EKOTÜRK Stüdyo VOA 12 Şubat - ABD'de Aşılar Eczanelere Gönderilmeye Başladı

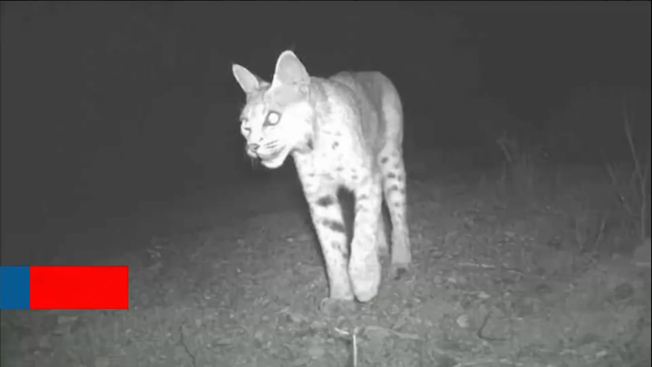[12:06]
yaban kedisi, Kuzey Amerika jaguarı ve diğer türlerin göç alanlarını oluşturuyor.